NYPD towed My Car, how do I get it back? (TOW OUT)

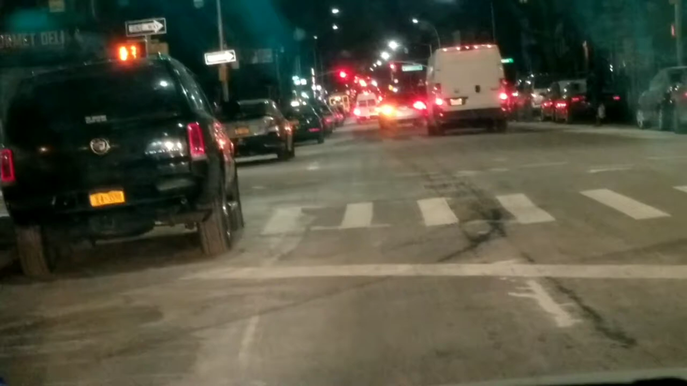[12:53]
these two cars right in front of you are technically illegally parked but I mean I guess I guess it takes a while for you to understand you know I'm pretty sure my boy my boy would never park there again
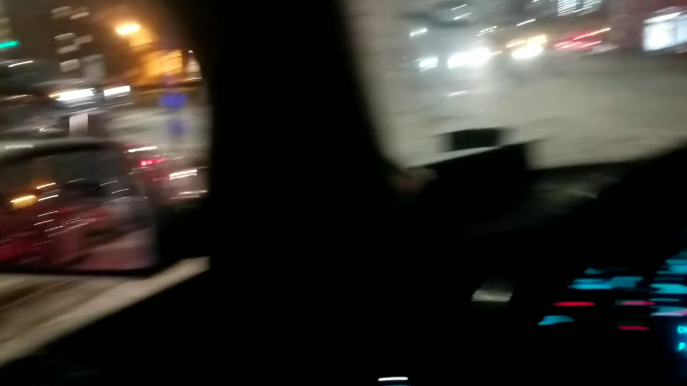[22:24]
ice on the window one of the wheels definitely got a flat or something like that I'm not the car's real low right now muffler muffler sounds fucked up
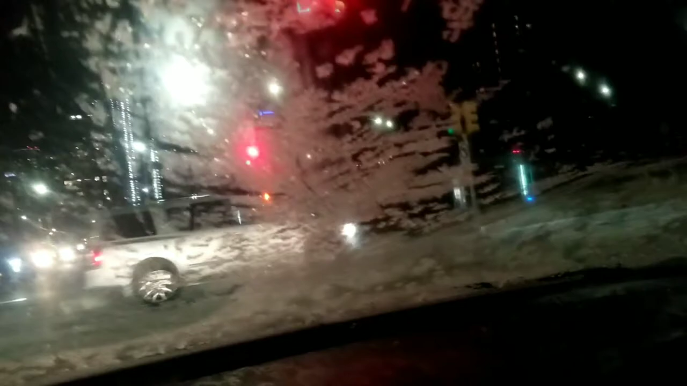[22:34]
something blue or something I don't know man but I gotta get this shit back home till I hear the belt squeaking aw man whatever though I got my car back yeah man this shit is
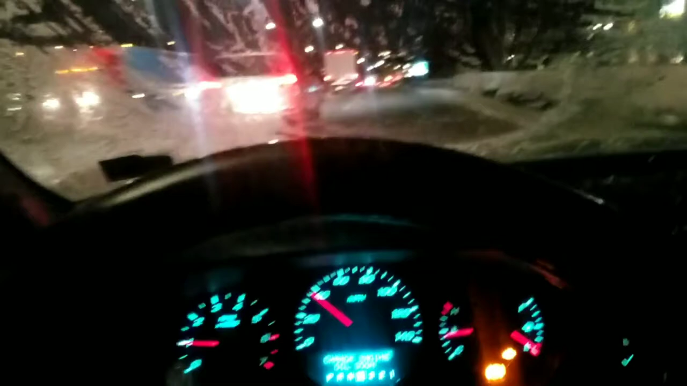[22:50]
really fucked up right now every time I get past 40 it's kinda giving me a little noise but it's not really a big deal this shit's wobbling left and right